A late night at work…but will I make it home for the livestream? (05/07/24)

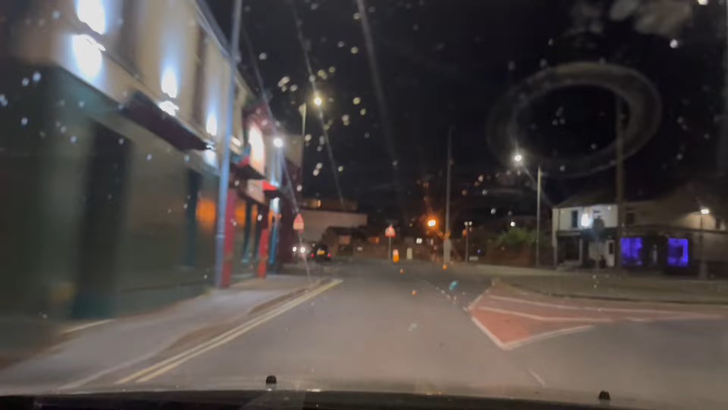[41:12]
Mile, as it known, would have been thriving at this time of night. There's still a few pubs left dotted around here and there, but there used to be a lot of pubs up and down this road. And it was the old challenge, you know, where you have to do the whole mile, stopping at each pub, having half a pint in each or whatever.